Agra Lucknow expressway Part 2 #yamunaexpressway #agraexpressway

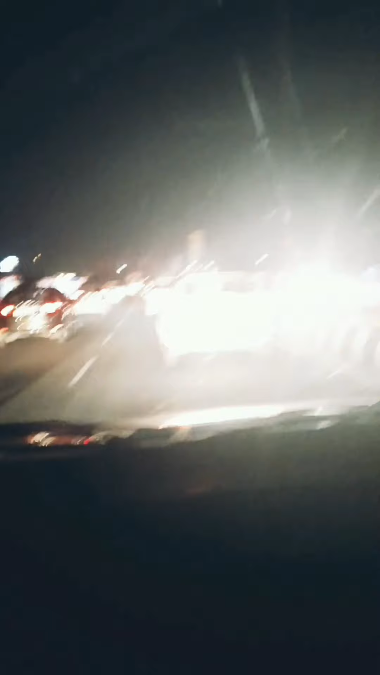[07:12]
तो गाइज, फाइनली, वी आर इंसाइड लगनौ सिटी, हम लोग हाफ एनार पहले लगनौ में एंटर कर गए थे,
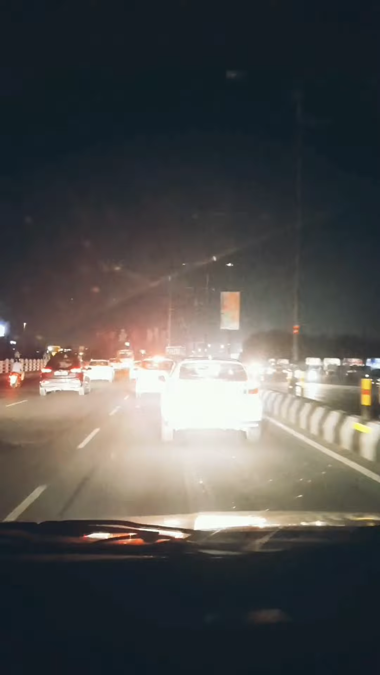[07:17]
अबर ट्राफिक इतना है इस समय कि हमें टाइम लग रहा है पहुंचने में अंदर,
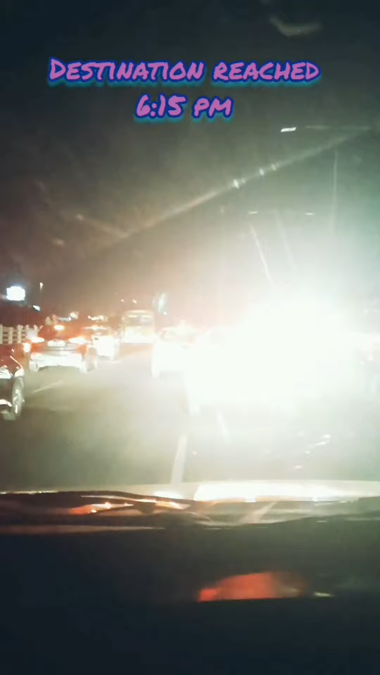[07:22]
तो हमारा देस्टिनेशन अब सिरफ 10 मिनिट्स की दूरी पे ही है, अब देखे इस हमें बहुत ट्राफिक है लगनौ सिटी के अंदर,